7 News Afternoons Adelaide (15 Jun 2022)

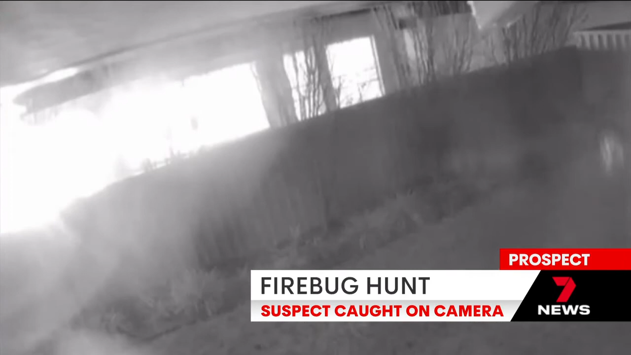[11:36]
A suspect with a torch was caught on camera moments before the fire broke out.